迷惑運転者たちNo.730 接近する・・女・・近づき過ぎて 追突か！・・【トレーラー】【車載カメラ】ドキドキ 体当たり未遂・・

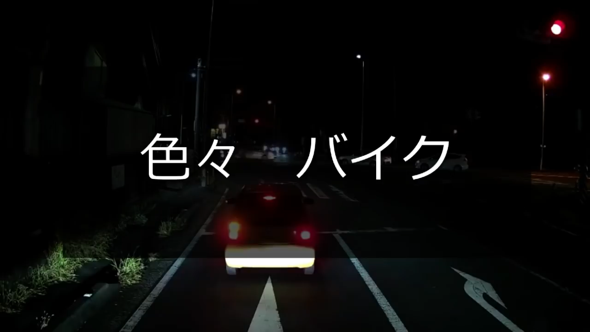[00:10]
行くよな。どうなの？フライングだ完全によ。ヘルメット勝ち寄ってやりてえな、ちょっとな。
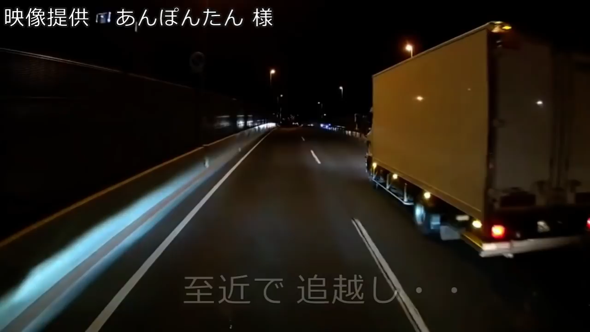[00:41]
おいおいおいおいおい、さあ、抜けてくのはいいんだけどさ、至近で抜けてくのは危ねえっつってんだよ。あかんさあ、この2台目みたいにいると普通にスッと抜いていけばいいじゃねえじゃん。